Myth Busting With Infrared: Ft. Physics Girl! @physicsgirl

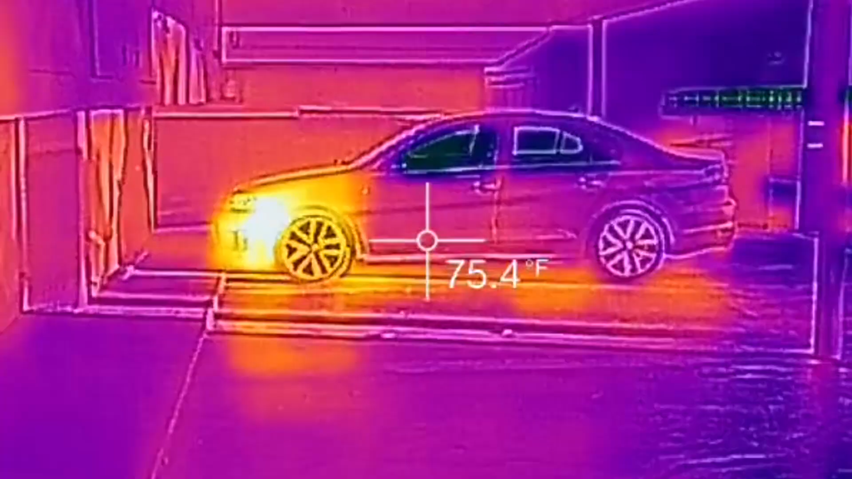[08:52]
On screen: spot 75.4°F
And as you can see from the side angle here, the windows are very cool. They're very, very cool. That's the AC at work there. I'm sure if I go over there and touch them, they're going to be very cold.
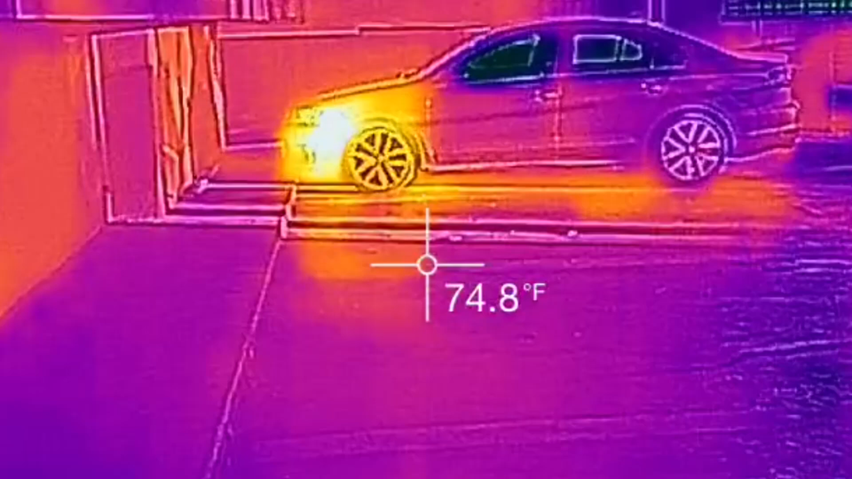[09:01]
On screen: spot 74.8°F
You can see that the engine, that's obviously very hot. That's where the internal combustion engine is. It's burning gasoline.
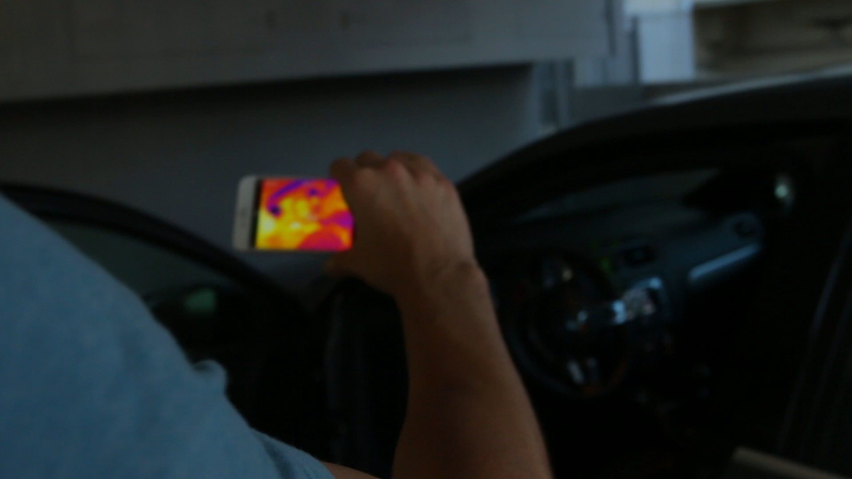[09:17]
You can see like where the vents are right here. This is the AC.
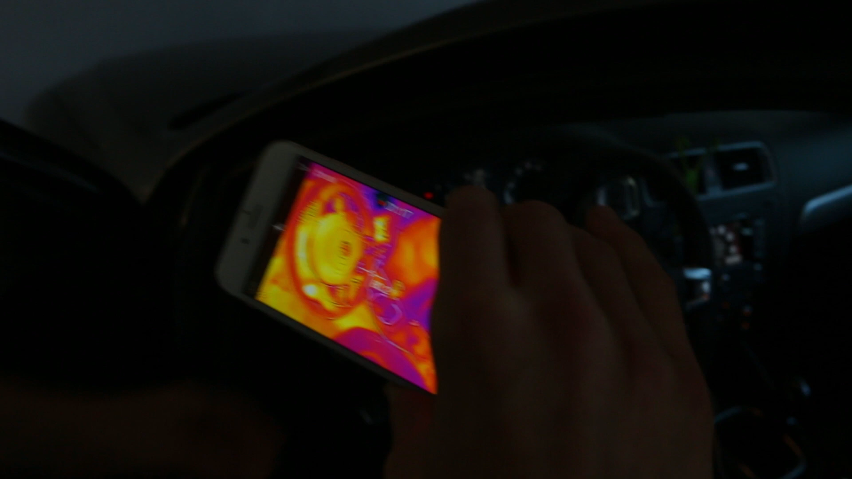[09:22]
It's really warm around this area and then my seats. So, we're going to just go ahead and like, you know, keep this.
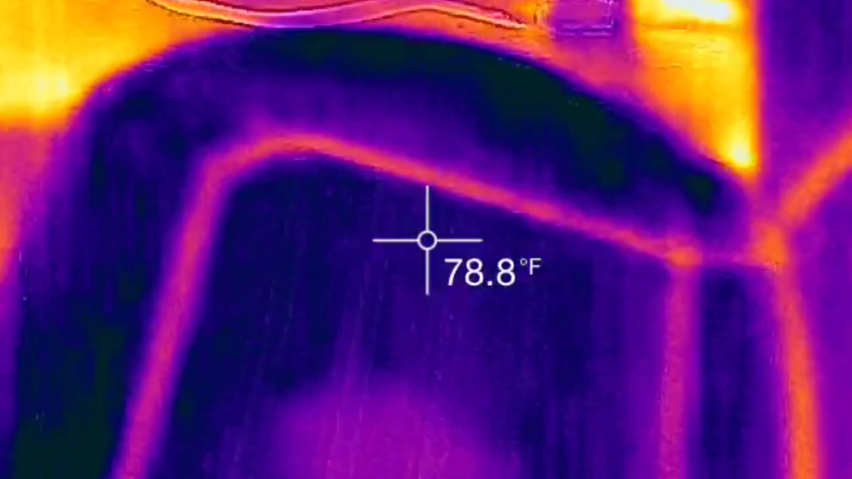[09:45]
On screen: spot 78.8°F
Seat is reading at 78.6 on the side that the door is open on.
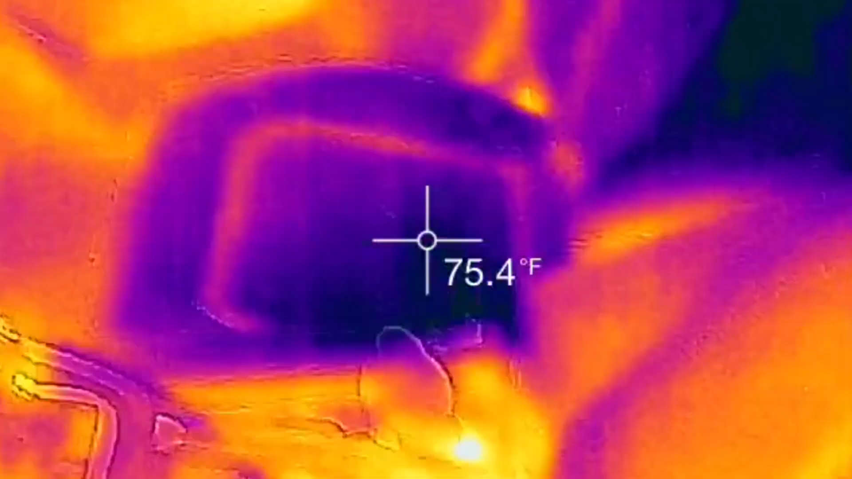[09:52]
On screen: spot 75.4°F
On the side that the door is not open on, 75.2.